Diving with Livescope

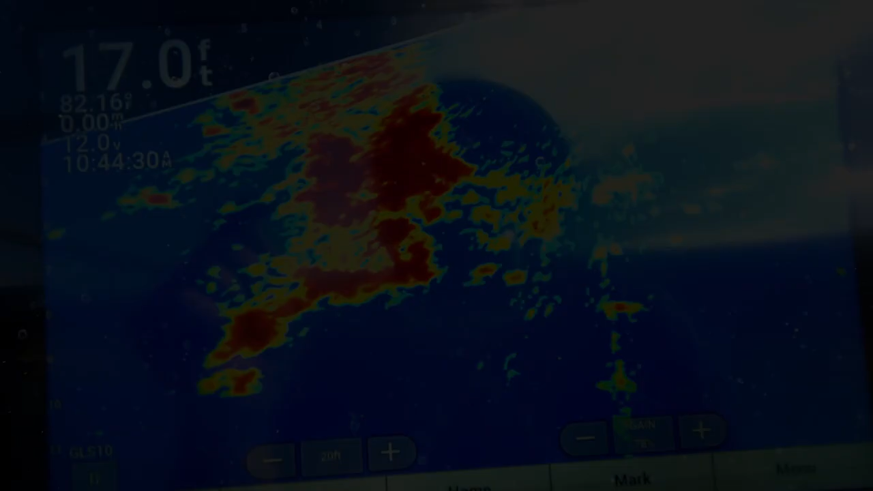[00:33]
On screen: depth 17.0 ft
I can completely make her out. That is her arm.
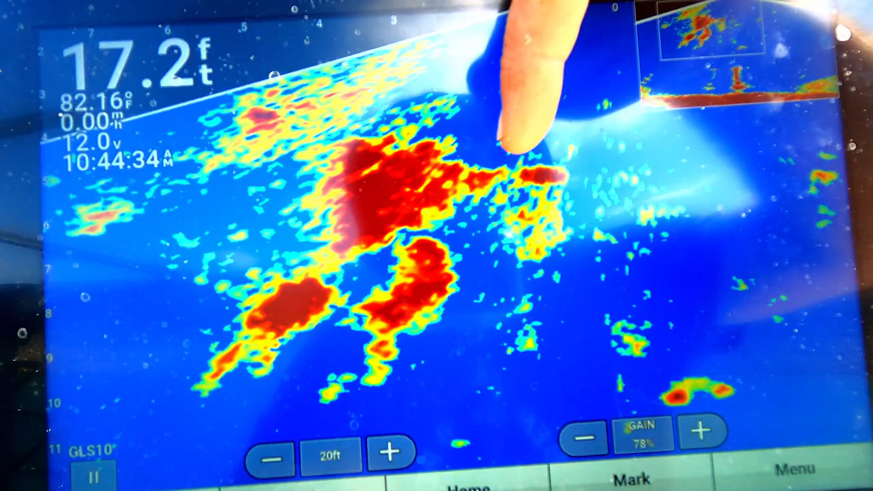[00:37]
On screen: depth 17.2 ft, water 82.16°F
That is her head. That is her tank. That's her feet. That's her fin.
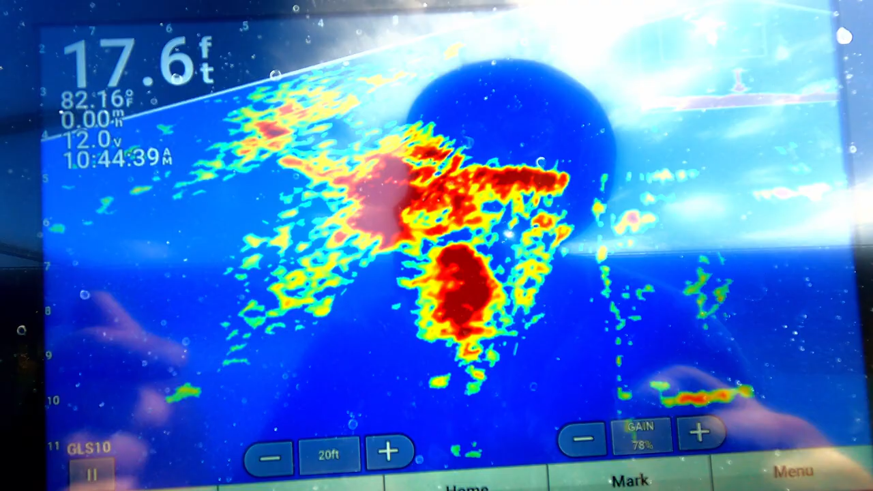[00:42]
On screen: depth 17.6 ft
Let's see. Where's the other diver?